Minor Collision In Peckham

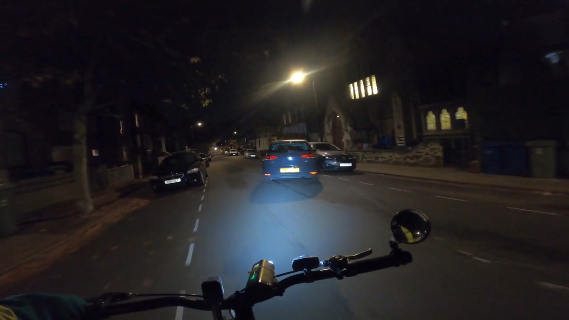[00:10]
Whiskey Mike 16 Alpha Zulu Foxtrot. Looks like you just rounded into a parked car and walked off there. Eh?